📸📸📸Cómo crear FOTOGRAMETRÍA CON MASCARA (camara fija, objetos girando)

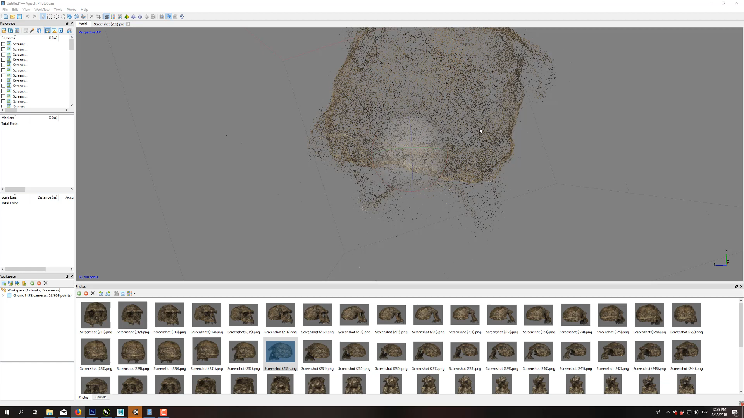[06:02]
Esta nube de puntos a veces es muy demorada de construir dependiendo la calidad de las imágenes. Ya la tenemos acá, podemos pasar a este lado. Vemos que la nube ya me genera una imagen mucho más definida.
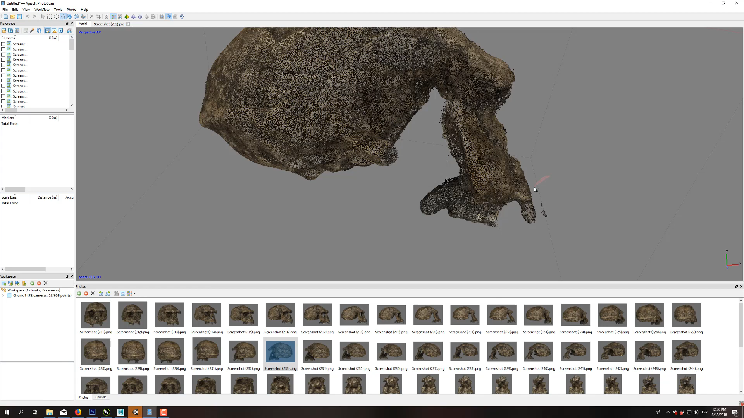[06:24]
Simplemente borramos todos estos puntos que quedan por fuera para que no me genere otros elementos.